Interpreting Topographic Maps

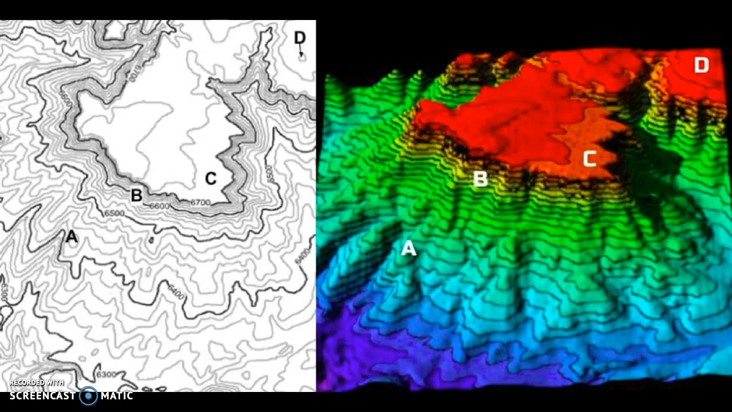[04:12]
This landform is referred to as a butte. This map is from Promontory Butte in Arizona. Points C and D are at the top of the butte, with D being about 60 feet higher than C. However, point A would not be visible from point D because the butte at C blocks the view.